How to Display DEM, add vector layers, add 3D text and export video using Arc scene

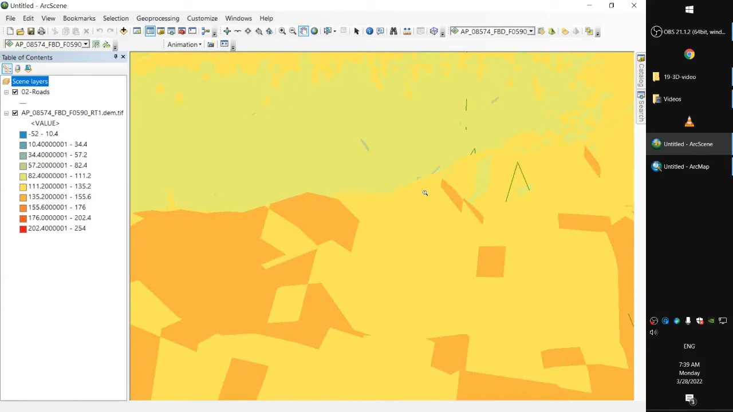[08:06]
as you can see polyline is going through the digital vision model it happens a lot actually especially if you have a lot of variation in elevation
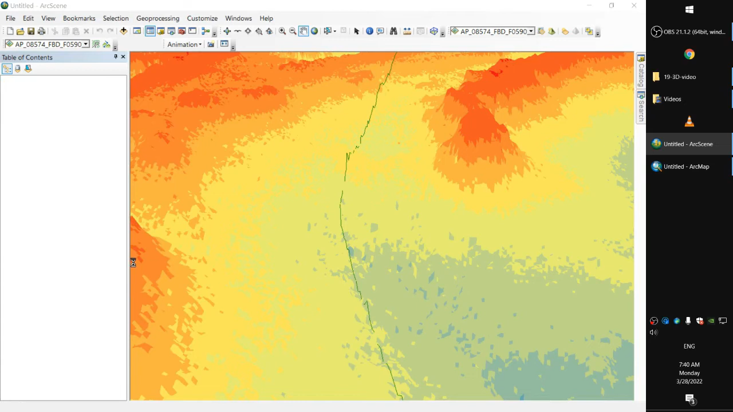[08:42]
okay let's do it again maybe 500
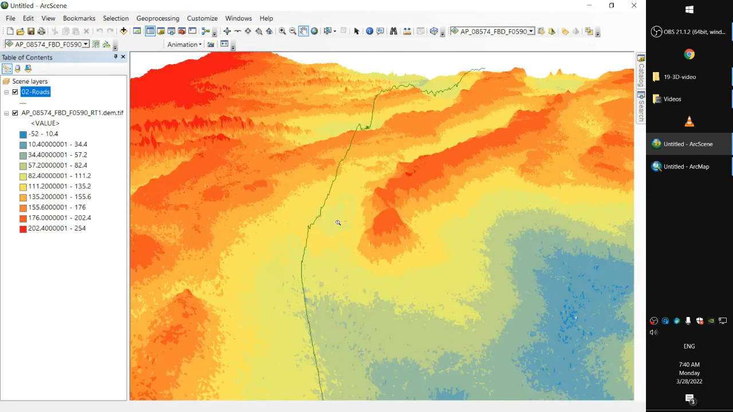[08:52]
perfect that's make it a little bit more thicker okay
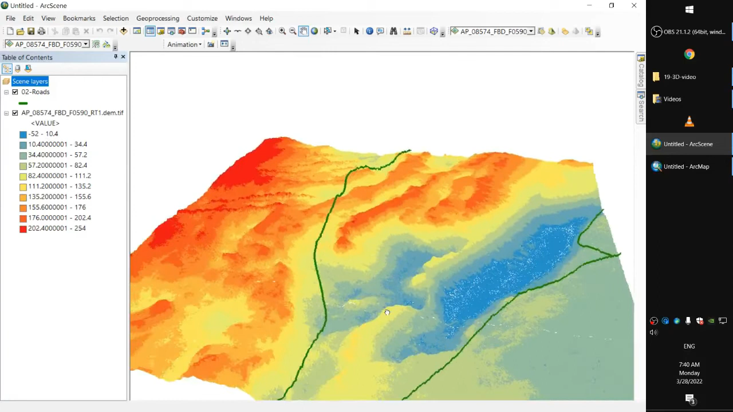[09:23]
so these are the roots okay let's try to add a 3d text okay right click and add the layer for 3d graphics okay add a 3d text and click here hold it hold it where the
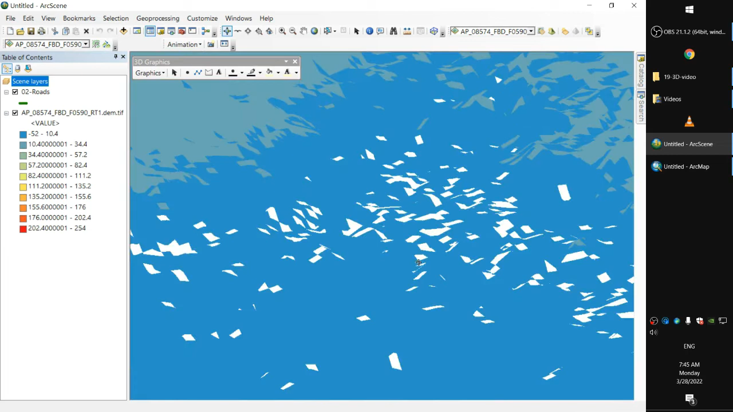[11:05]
okay click on the size and position as well okay program took the elevation here from the part of the rusted layer I just clicked on so I'll just reduce it it's already negative minus 133 that's poor
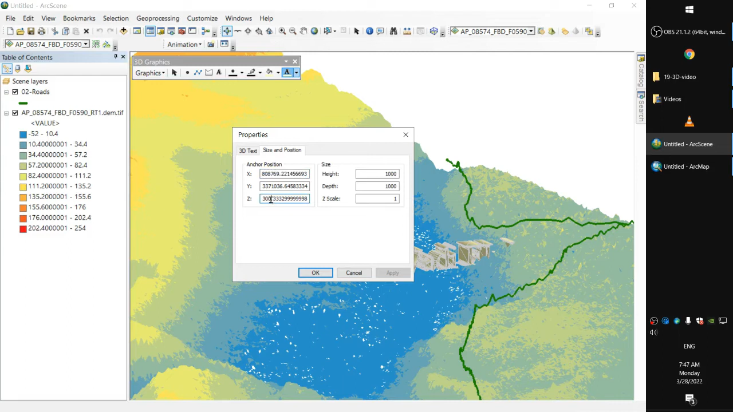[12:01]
okay apply okay okay again say 1,000 okay put it again
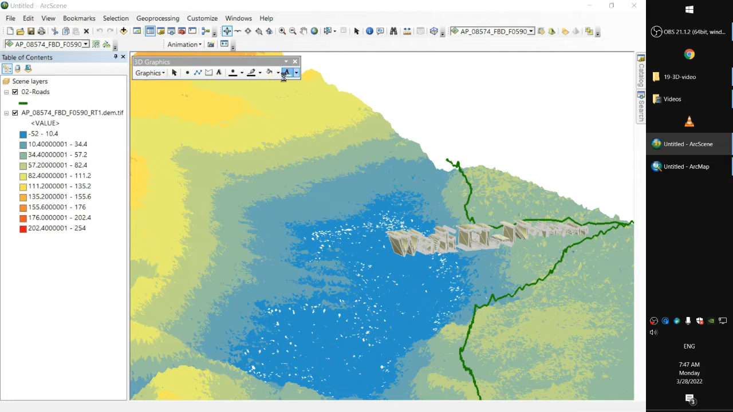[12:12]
okay okay
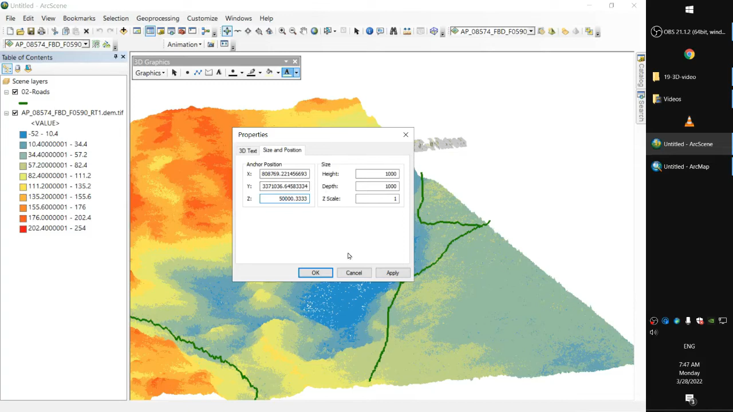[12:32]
okay let's put it on 5,000 and that sounds reasonable
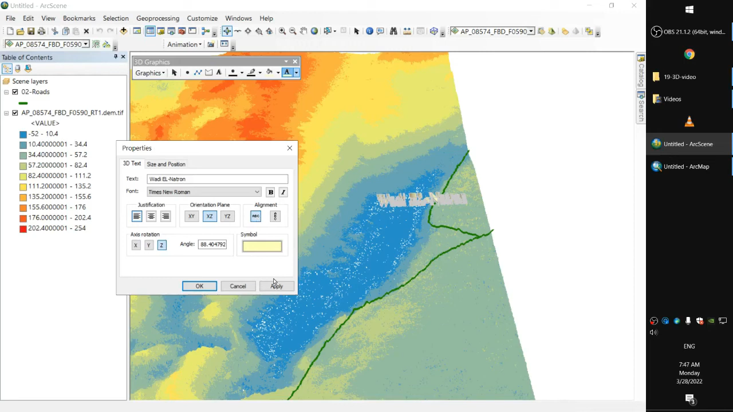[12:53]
it's a very flexible when it comes to how you want to view the 3d text
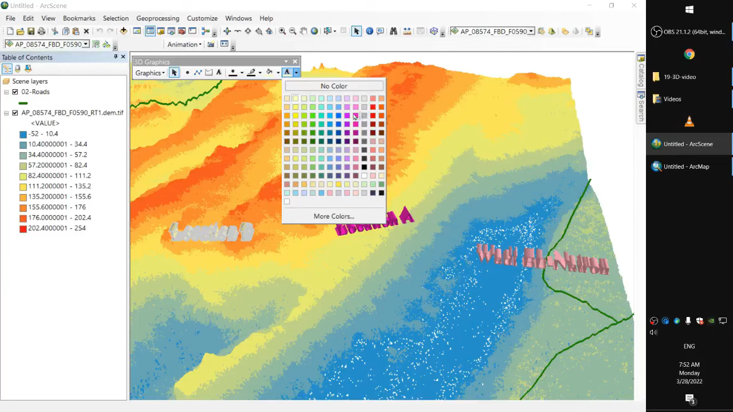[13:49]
always and now we'll give you an idea about how to create the video first of all we will create what we call here as the animation file with a bar that contains the tools we use in order to create or export a video it's called animation if you don't have that
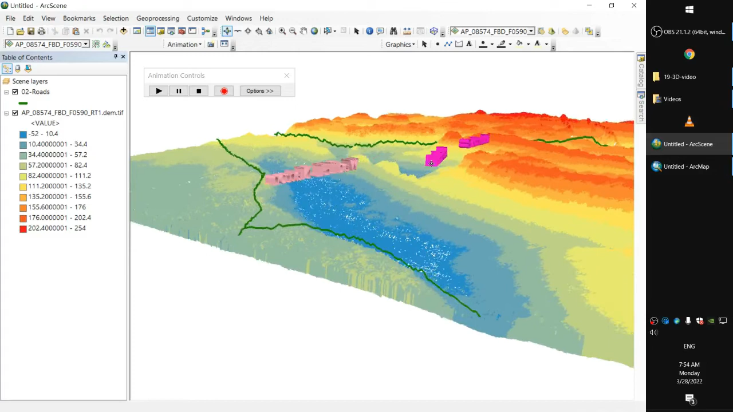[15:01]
one of you location here so man and have a quick spin around it and we're back that's it we can record again and click on play we'll do the same thing
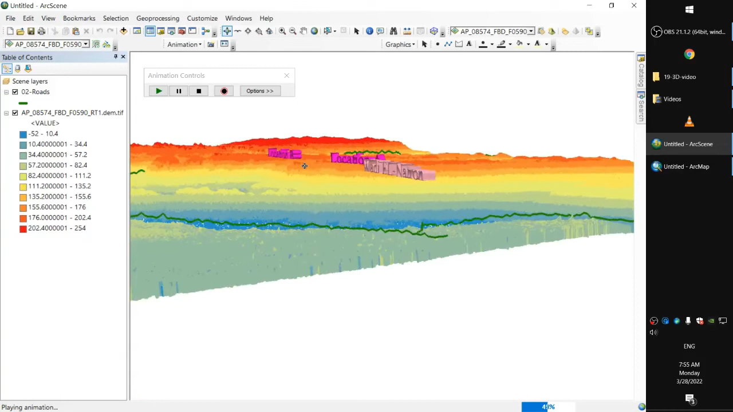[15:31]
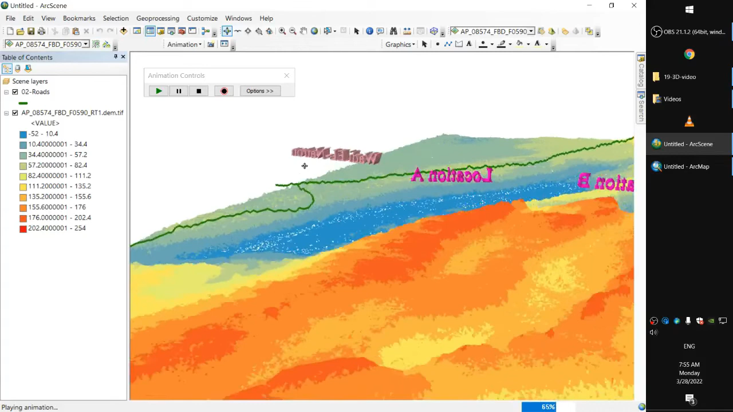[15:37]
and this camera or movement couple of movements made to the camera
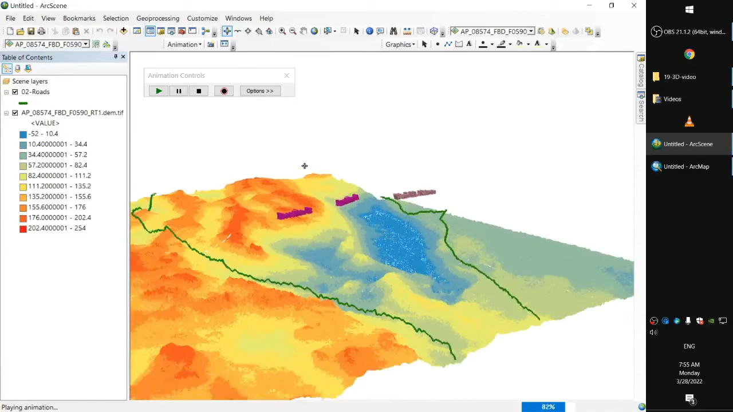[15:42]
you can save it if in case you wanna export a couple of videos for the same location using the same camera movements for different layers maybe you're just one X to export the digital vision model without any other features and also to display to export
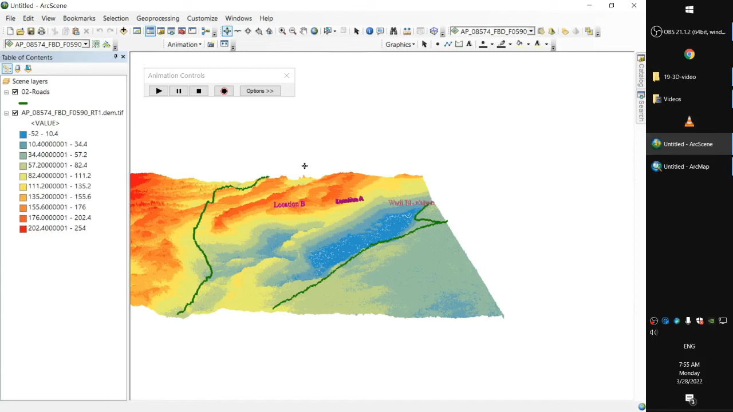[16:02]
it again to create a new video to start to view a different completely different layer so we have the animation file we can export the animation file here save animation file here save animation file and go to location save it here so we have the animation file and go to location and view it the image
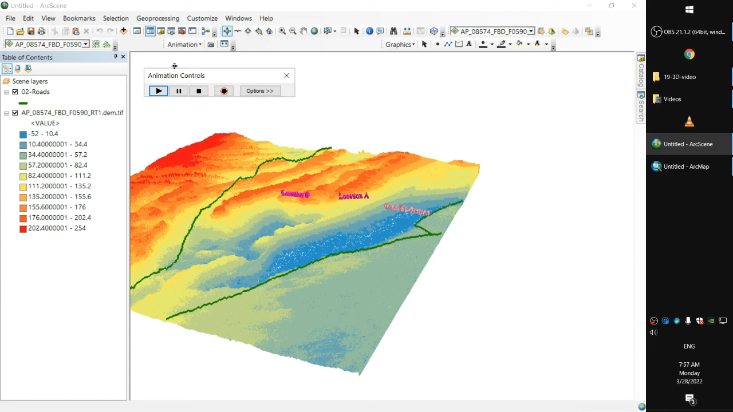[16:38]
okay and to export the video click on export animation
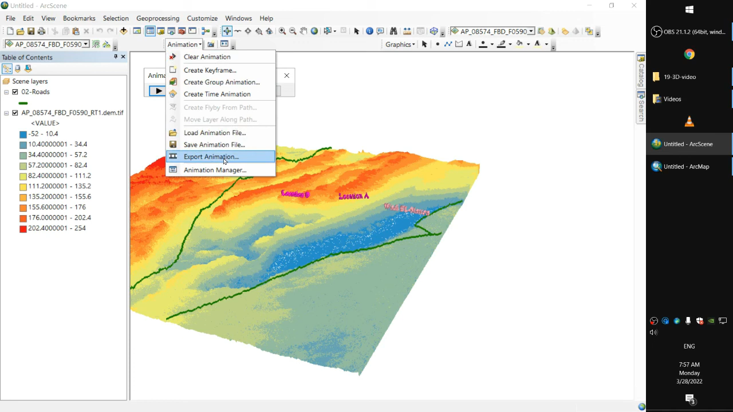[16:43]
okay that's video
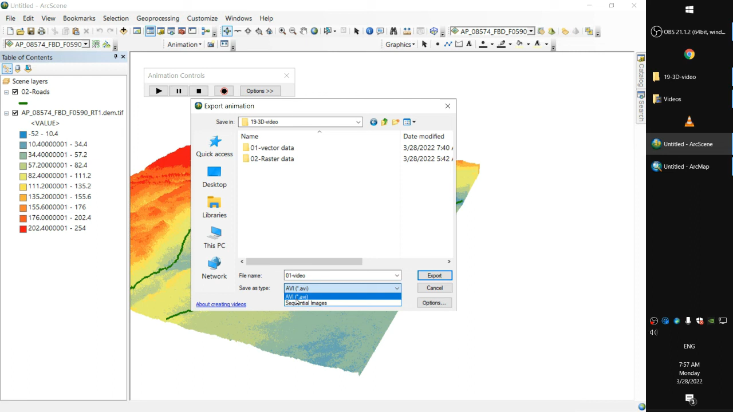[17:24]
an extension for the video it only produces it in AVI AVI is a very common video extension and we click on export
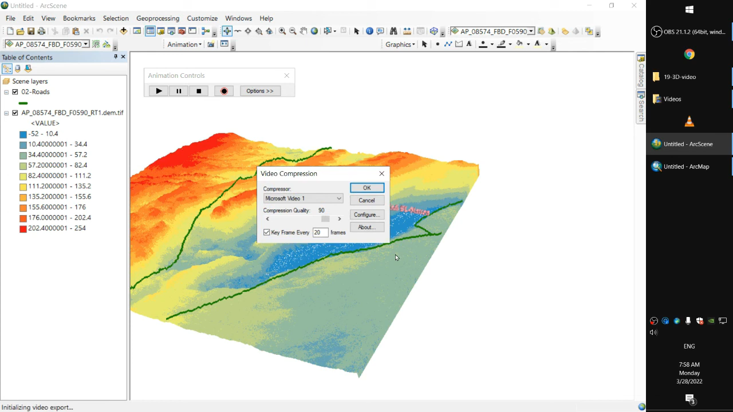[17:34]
click OK to load for a while